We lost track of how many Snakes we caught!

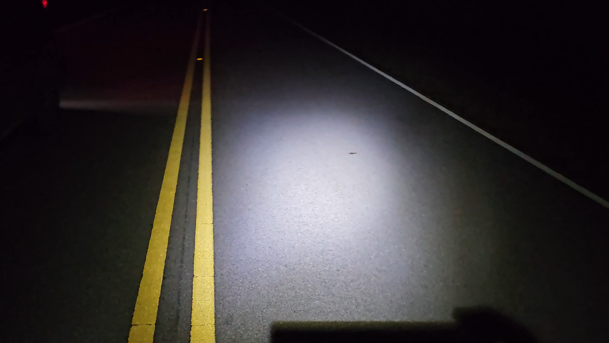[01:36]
just everywhere trying to avoid them but it's kind of hard to